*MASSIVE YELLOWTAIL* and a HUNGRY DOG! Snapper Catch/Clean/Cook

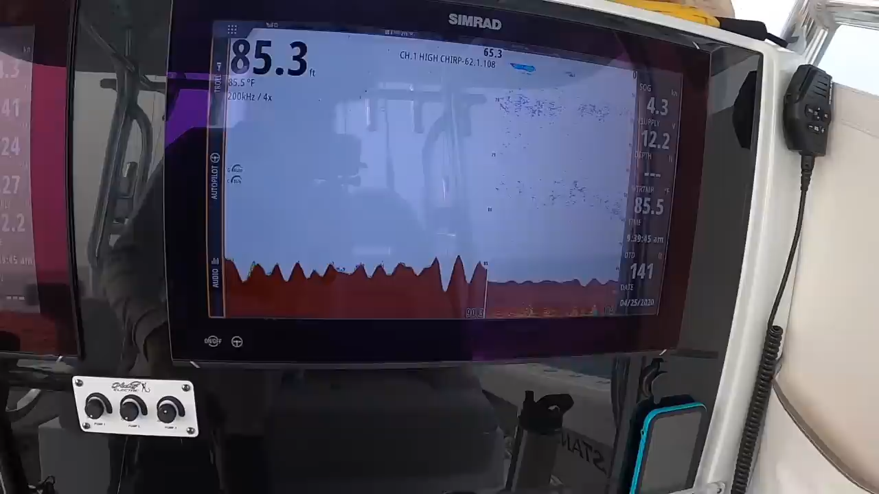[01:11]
So we're just on the edge of the reef here, marking some fish down there. Those are probably yellowtails right there.
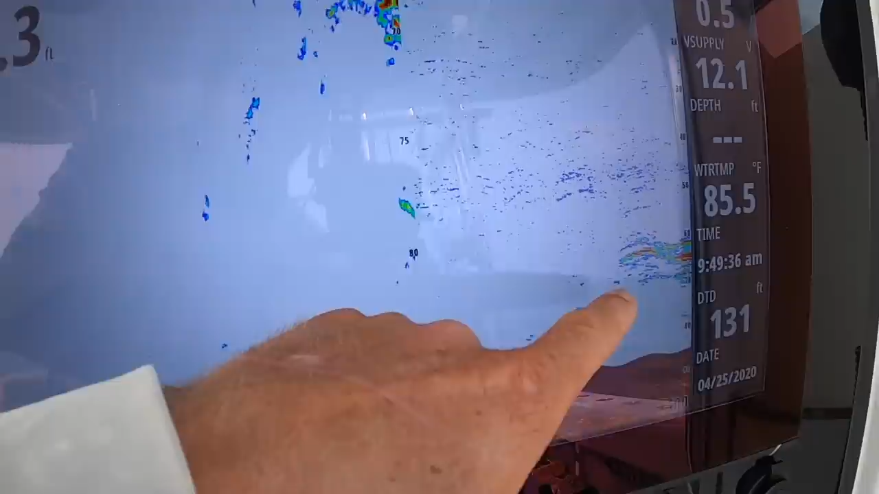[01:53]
On screen: water 85.5°F
You can see him down deep. Now we're gonna start chumming. We wanna bring these fish up to the surface.
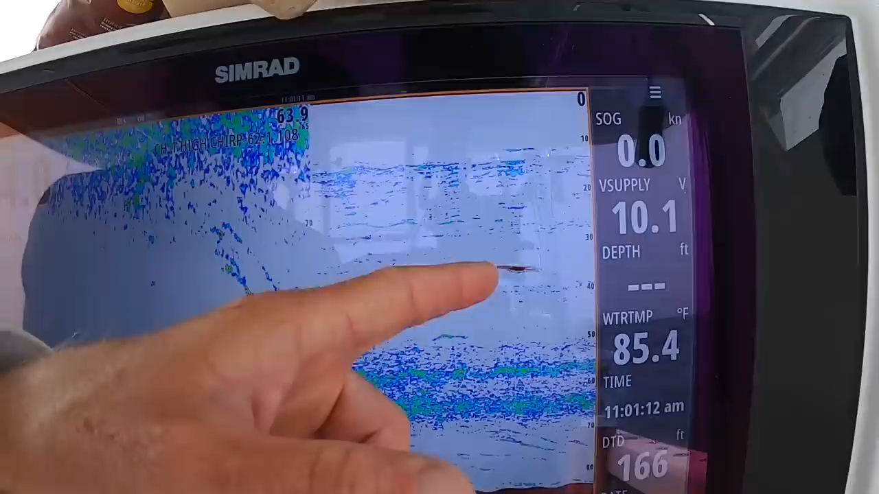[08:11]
On screen: water 85.4°F, speed 0.0 kn
He's 40 feet down. He's ate some other fish, and there's some big Goliaths down on the bottom. The Goliath groupers are eating them too, unfortunately.